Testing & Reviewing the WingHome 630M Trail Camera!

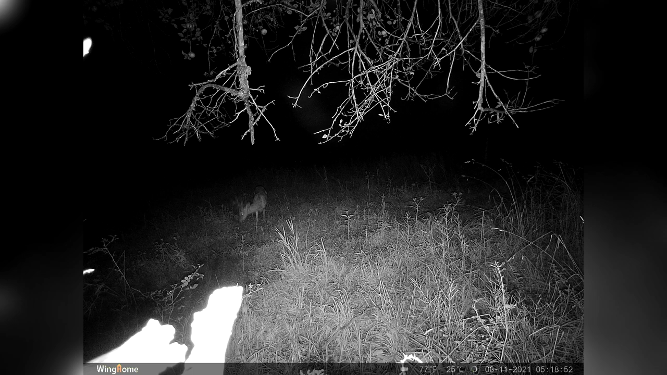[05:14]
While the pictures of deer standing a bit more still are once again very good quality, I did notice a trend of moving deer being a bit more blurry. It's hard to say whether or not this was a coincidence, however I would also say that it's somewhat expected, as a lot of the cameras I've used in the past tended to struggle in that area. And by the way, I was able to determine that the camera takes pictures every 5 seconds as long as there's something in frame to set it off. For the following night, I set the camera to video mode.
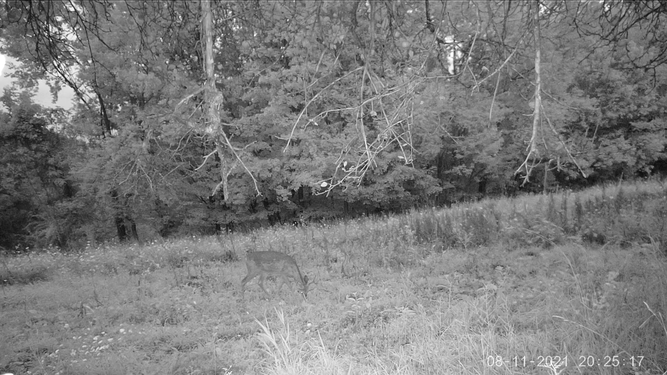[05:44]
The first thing to note here is that the video length is 5 seconds,
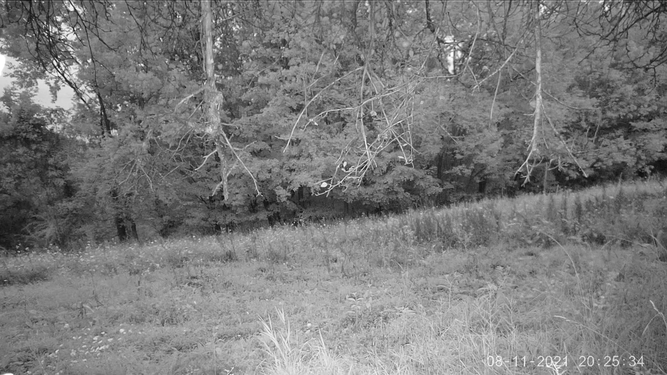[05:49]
but the camera has options for videos anywhere between 5 and 59 seconds long.
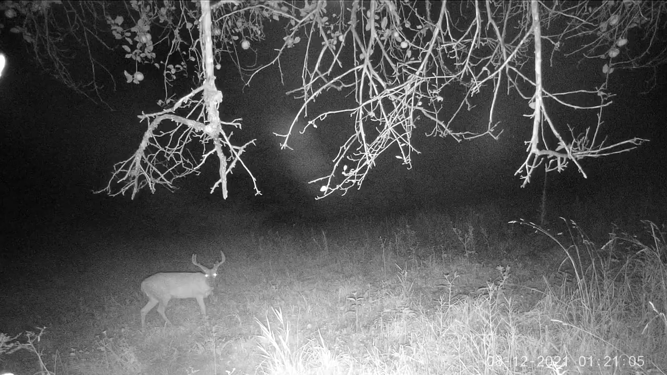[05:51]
As mentioned earlier, the videos are 1920 x 1080 resolution, and I was able to look at the file and determine the frame rate to be 30 frames per second. Unfortunately I didn't have any daylight videos, however all the night videos were clear and great quality so I have no worries there. After just a couple nights, I am genuinely pleased with this camera, and it will no doubt be added to the arsenal this year. As we watch a few of the remaining videos, I'd like to once again thank WingHome for the opportunity to test the camera, and again, if you're interested in purchasing one,